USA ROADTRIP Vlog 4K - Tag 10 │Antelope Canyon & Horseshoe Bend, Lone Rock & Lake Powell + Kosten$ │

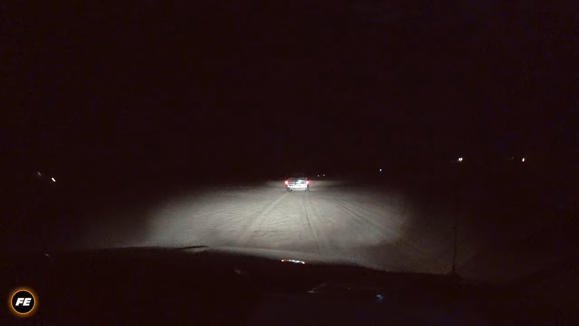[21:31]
Der, da gleich unsere Vorderachse dran hängt. Das ist Lou. Und Lou ist, weiß ich nicht, Ü60, Latten stramm, sieht aus wie Weihnachtsmann. Und wir Santa Claus! Und wir verstehen keinen Ton, was er sagt, weil sein Truck uralt ist und mega laut ist. Und hat er was zum Anheben hinten dran? Nee, da.
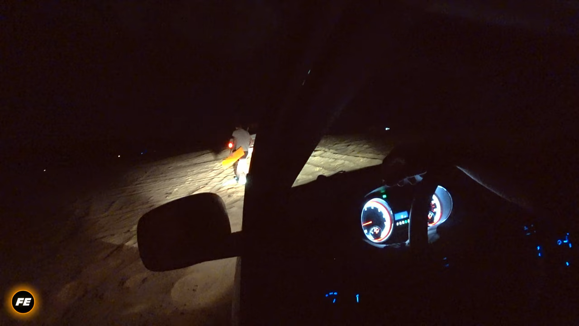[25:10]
Und dann, sobald Lou da ist, der hier irgendwie stadtbekannt, Beach, Strand bekannt ist. Ich fahre nie wieder nach Amerika ohne diese Stacktix-Steaks hier. Lou pusht uns out. Ja. Los jetzt, raus mit dir, du Arsch!